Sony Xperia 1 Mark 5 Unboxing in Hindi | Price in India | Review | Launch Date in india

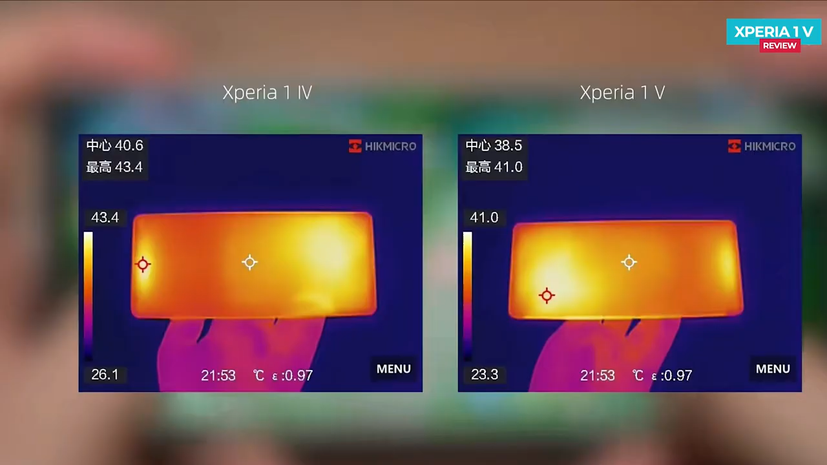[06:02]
गेमिंग में यानी ऑनर ऑफ किंग 60fps पे खेलने पे फोन में टेम्परेचर 43.4 डिग्री तक जाता है। दूसरे फ्लेक्सिप फोन के कंपेयर में एक्सपीरिया 1 मार्क 5 में इतना अच्छा हीट डिसिपेशन सिस्टम नहीं लगा है,